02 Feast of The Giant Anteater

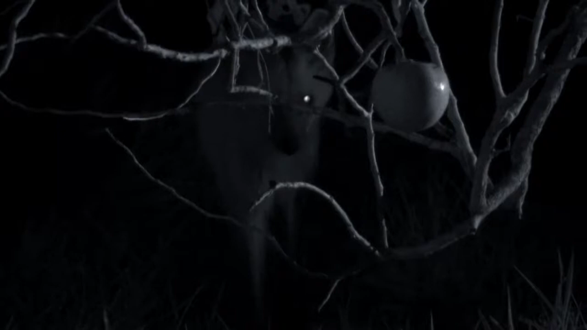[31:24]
Дерево, известное здесь как волчий фрукт Мастер выживания Толстая кора защищает его от пожаров Его крупные плоды поедает гривистый волк Тем самым распространяя семена